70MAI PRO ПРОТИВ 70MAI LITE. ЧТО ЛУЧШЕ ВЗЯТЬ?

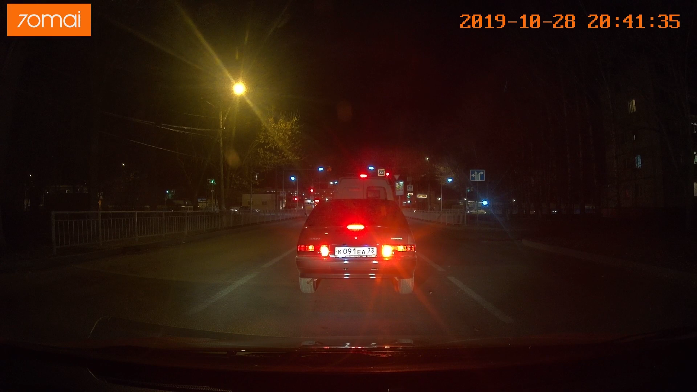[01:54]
Спустя небольшое количество времени номер видно отчетливо и я не вижу никаких проблем. В целом все более-менее устраивает.
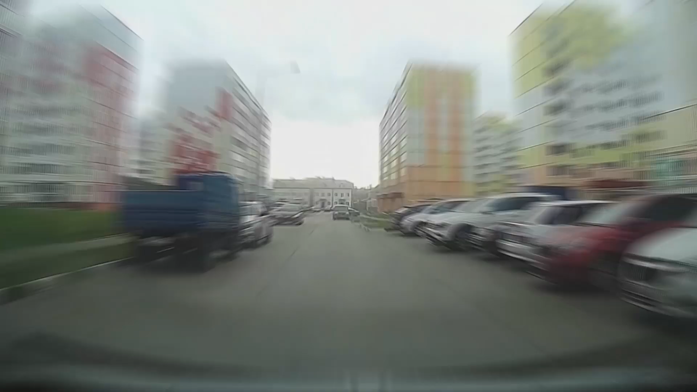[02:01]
Теперь перейдем к D08, тут дела явно похуже.
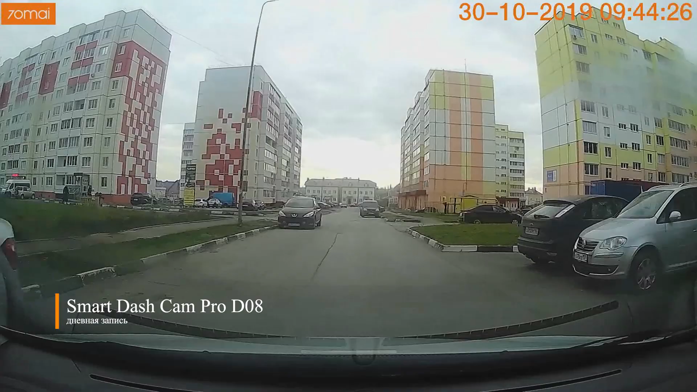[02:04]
Искажения во время поворотов чуть выше, пиксель видны чуть сильнее, но в целом картинка оправдывает потраченные 3,5 тысячи.
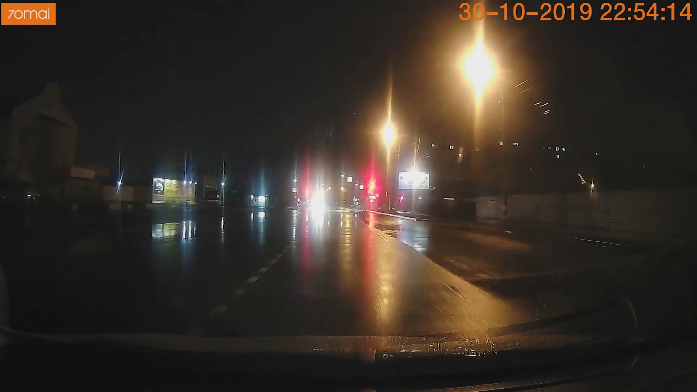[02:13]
А вот с ночной съемкой все значительно печальнее. Конечно, мы попали в самые спартанские условия. Дождь, осень, но почему бы и нет?
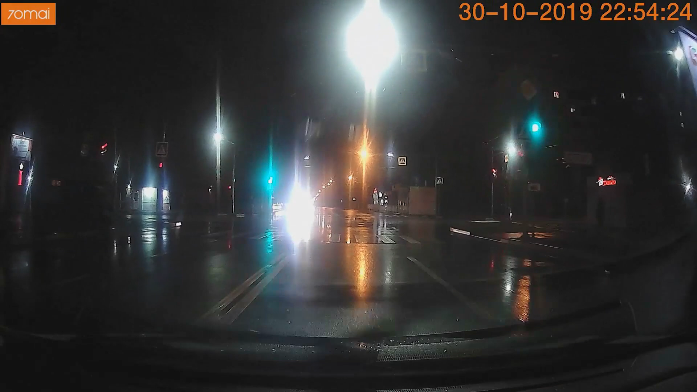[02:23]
Вы же будете передвигаться именно в такое время. И вот тут все бликует, видно минимум и куча засветов. Может быть, конечно, это ксенон так себя на записи ведет, но нам-то какая разница?
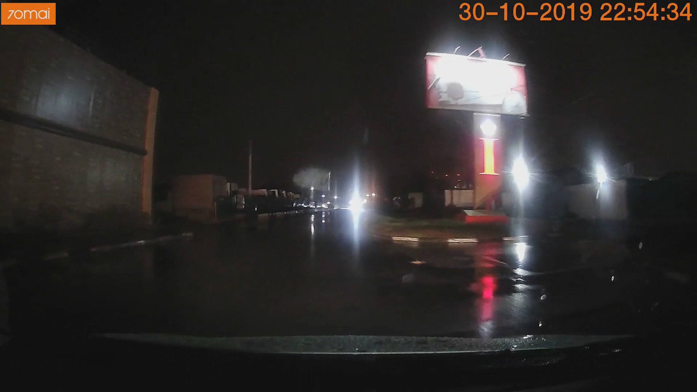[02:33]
В общем, ночная съемка у D08 в таких трэшовых условиях была полностью завалена. Теперь давайте подведем итоги.